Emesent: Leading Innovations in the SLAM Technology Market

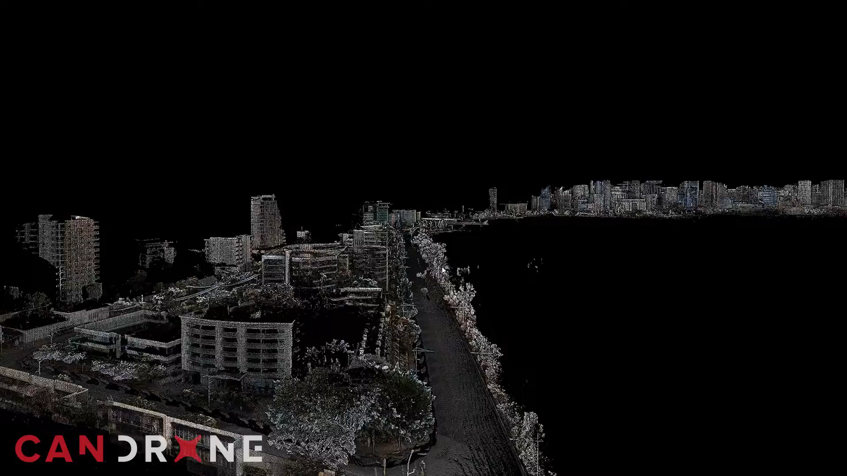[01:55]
So in the Aura software this will allow you to do a lot of the post-processing steps that you would have to typically buy as a separate purchase to essentially complete your workflow from start to finish.
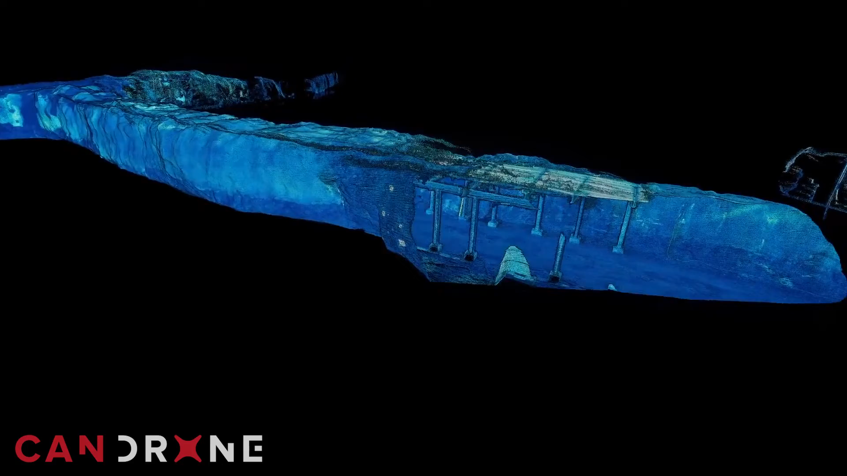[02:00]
A lot of the modules that we have developed over the years that our customers have been asking for are very targeted for their needs.
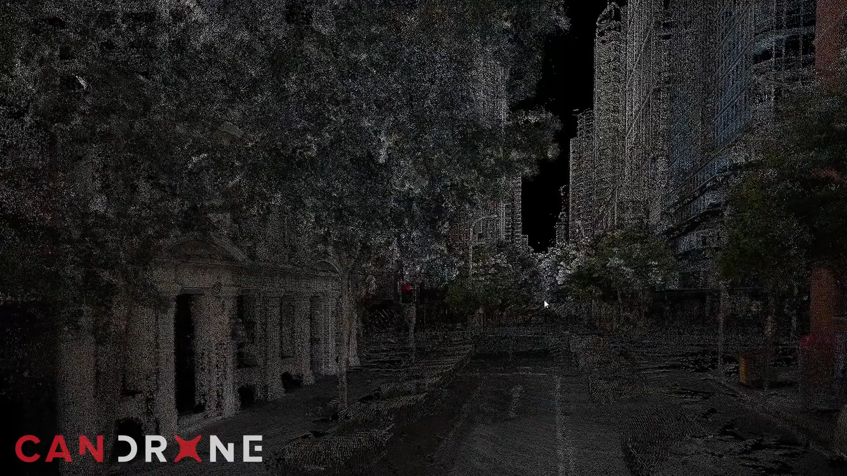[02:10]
So you know you can automatically geo-reference using GCPs, we have RTK integration enabled,
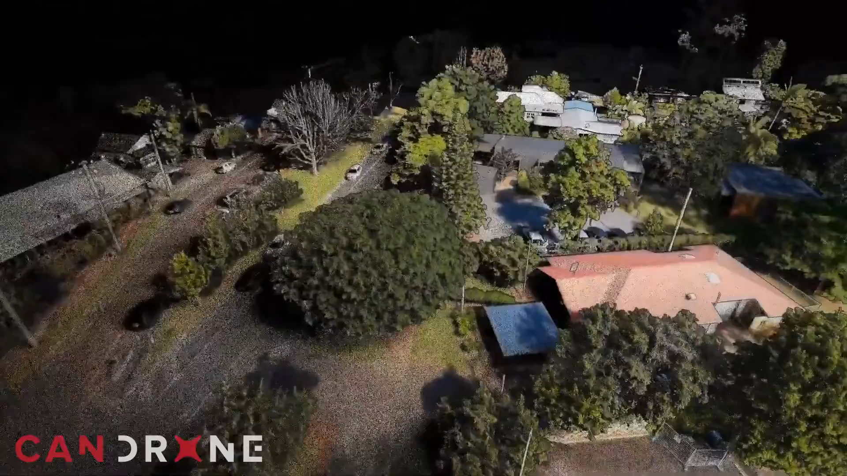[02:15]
colorization, change detection, yeah you name it.